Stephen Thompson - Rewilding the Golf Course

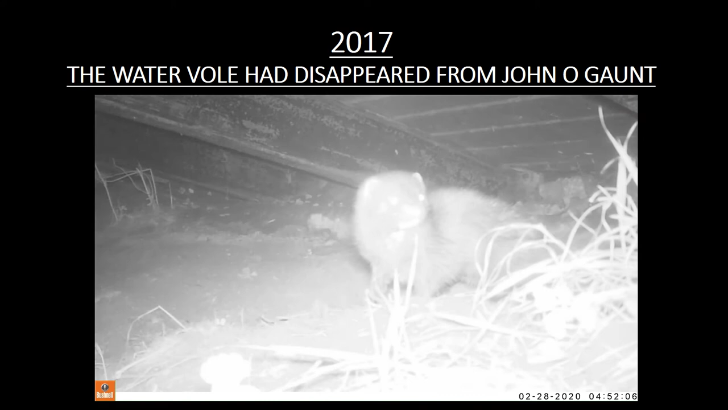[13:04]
And she found absolutely no sign whatsoever of any water vole. That was probably down to the furry
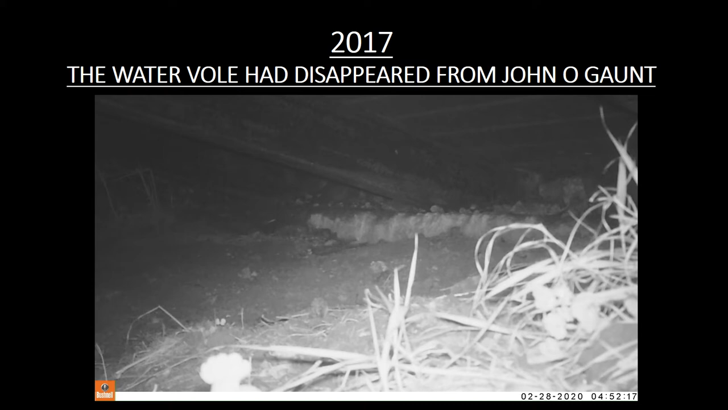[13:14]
little critter North American mink in this video clip.
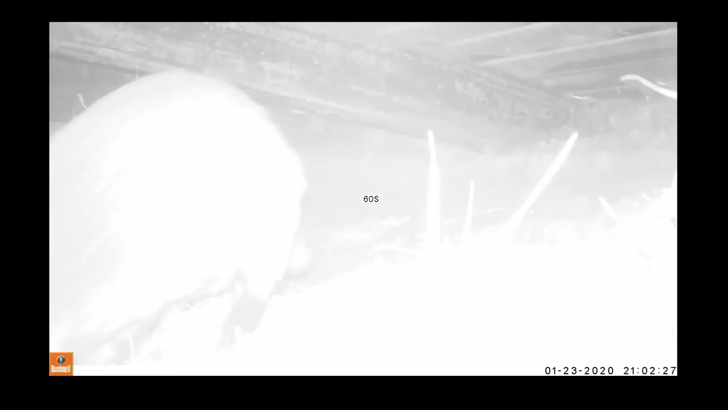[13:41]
This is a little video clip of an otter filmed on a trail cam underneath one of the bridges along the brook.
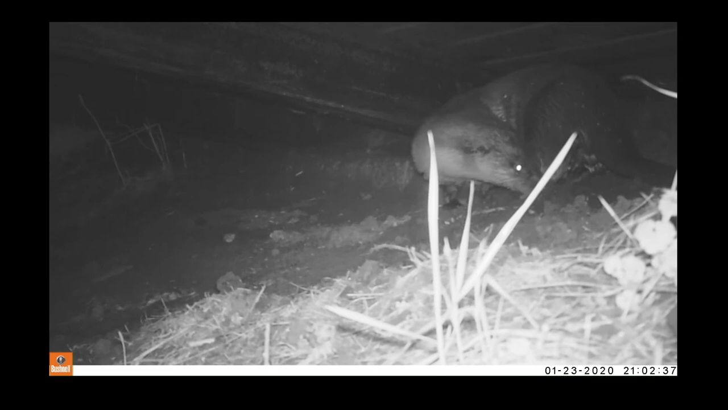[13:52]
Fairly regular visitor between August and April.